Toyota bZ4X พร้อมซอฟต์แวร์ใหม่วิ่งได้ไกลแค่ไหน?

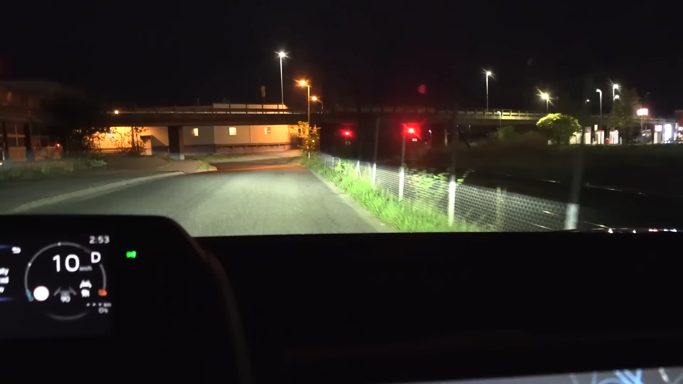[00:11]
ฮะนี่บอกให้ผมขับผิดมันฮะมันเราจะชอตจะไปอยู่ฝั่งโน้นเราไม่มีไฟฟ้าแล้วเนี่ย
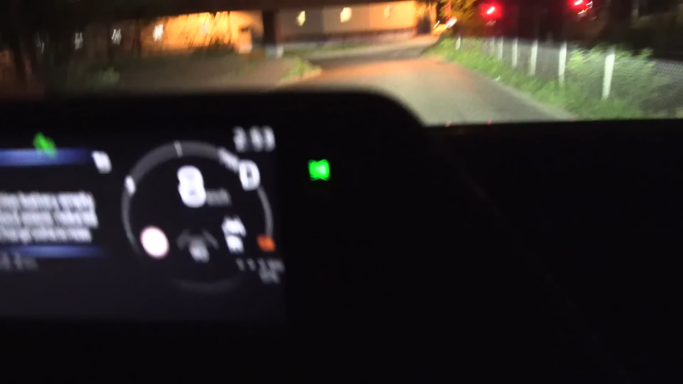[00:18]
0% 0กิโลเมตรฮะนี่บอกให้ต้องไปทางไหนอ่ะ
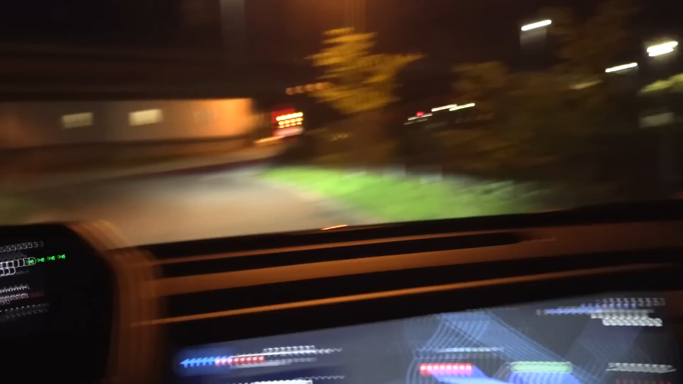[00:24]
ต้องโอ้โหเดี๋ยวต้องU-turn ที่นี
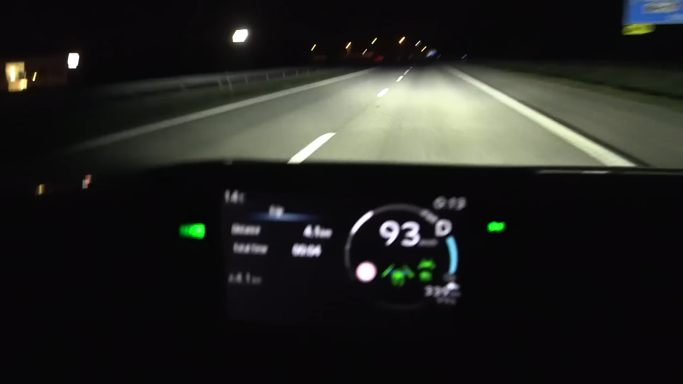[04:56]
แล้วเราก็ต้องขับ93กิโลเ
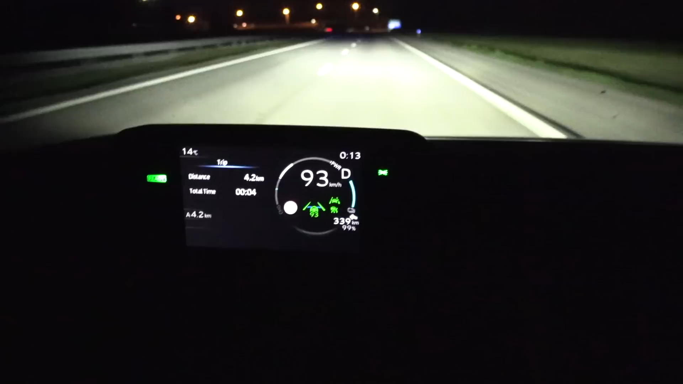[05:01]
มตรต่อชั่วโมงนะแล้วอันนี้ระยะทางมันจะอยู่ที่จอที่นี่นะครับแล้วก็
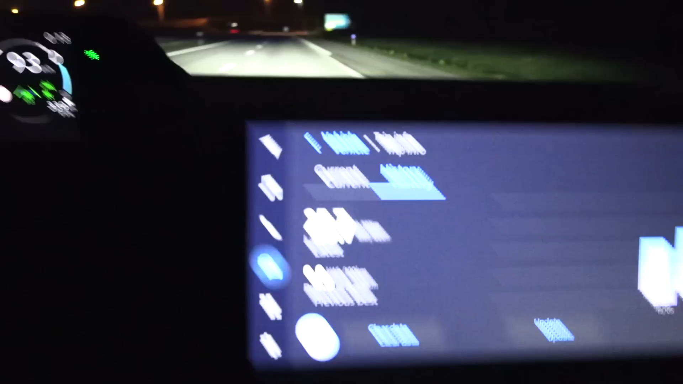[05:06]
ราชไฟฟ้ายกขนาดมันอยู่ที่นี่หรือว่าแล้วแต่เราจะสวิตช์ก็ได้สวิตช์แบบเห็นว่าเราใช้ไฟฟ้ายกขนาดที่นี่ม
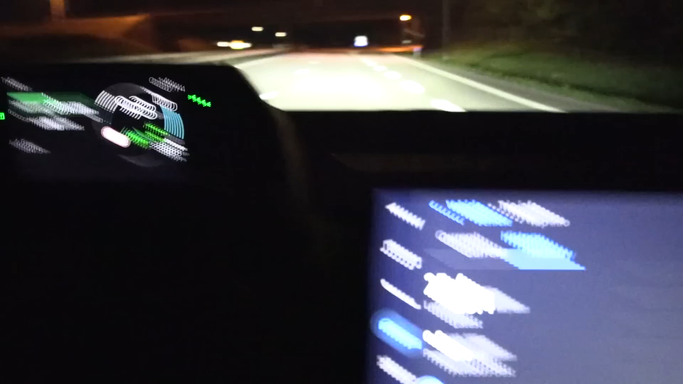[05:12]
ันก็จะเหมือนกับนี่แล้วก็โชว์ระยะทางอย่างนี้ก
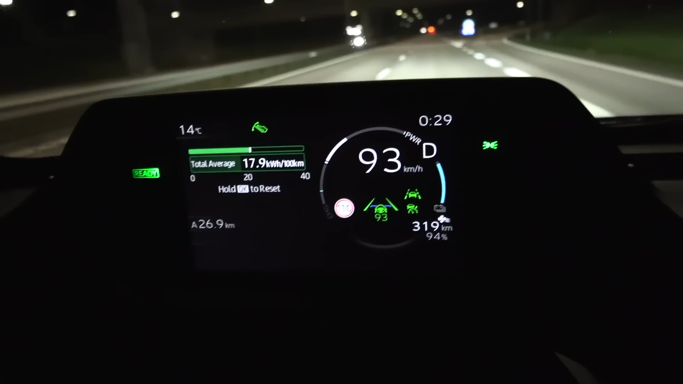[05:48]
เราเทสนะมันเย็นกว่านี้แล้วมันเป็น200กว่าแล้วนะแต่ว่าตอนนั้นมันโชว์ 10% มากกว่า
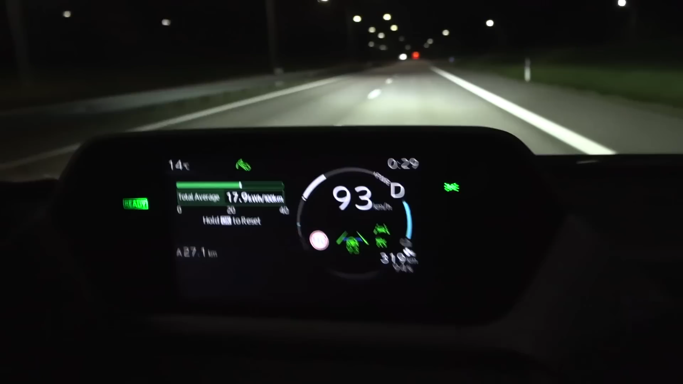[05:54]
โอเคก็นะเดี๋ยวเราจะขับไปที่สเปกเกอร์อีก24กิโลเมตร
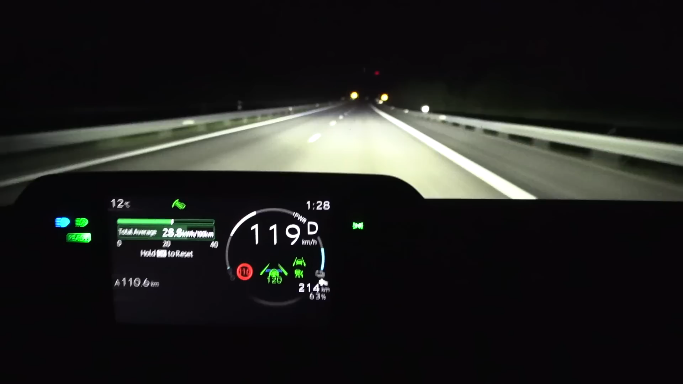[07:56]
วก็แบตเตอรี่ก็เหลือ 63% นะเ
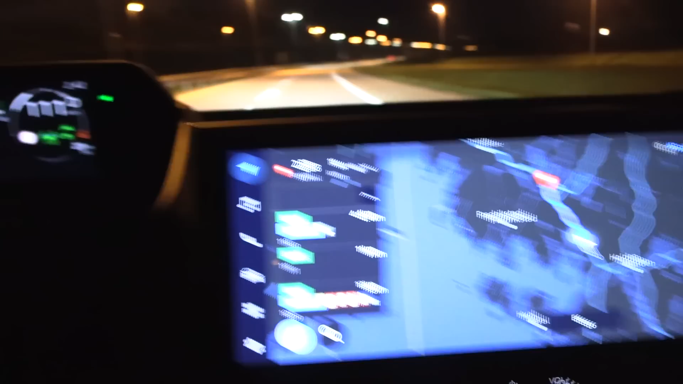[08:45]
เดี๋ยวเราจะไปชาร์จที่แมคโดนัลด์สที่หนึ่งนะ14กิโลเมตร
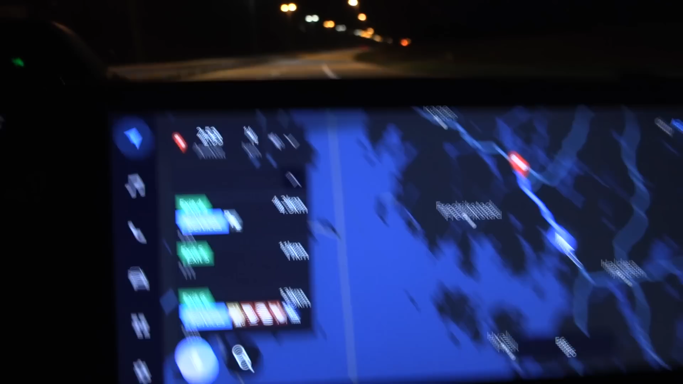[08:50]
จากนี่แล้วก็ลดคำนวณว่าเราวิ่งได้อีก19
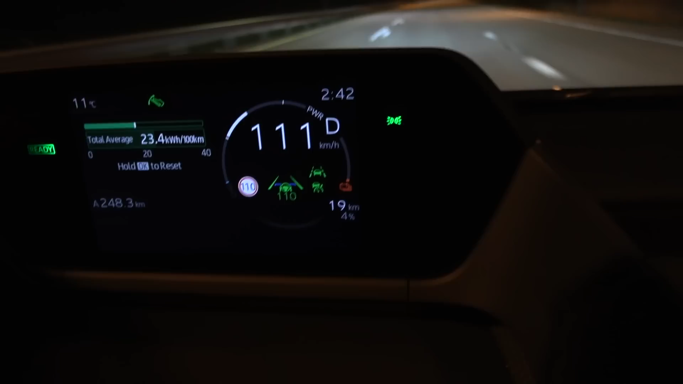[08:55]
กิโลเมตรโอเคก็แปลว่าตอนเราไปถึงนั่นเราอาจจะเหลือสัก 1% มั้งดูก่อนนะ
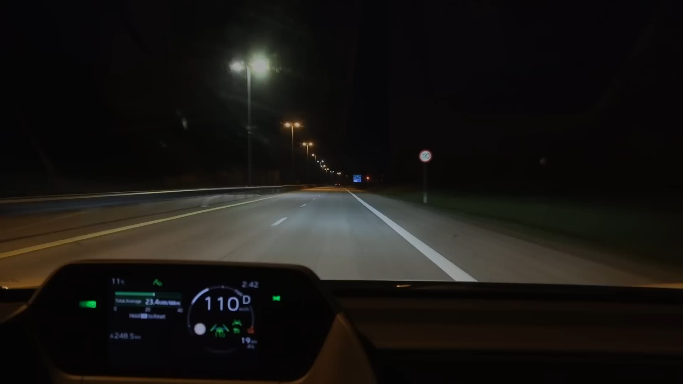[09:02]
อยู่ดีๆเปอร์เซ็นต์กับกิโลเมตรมันต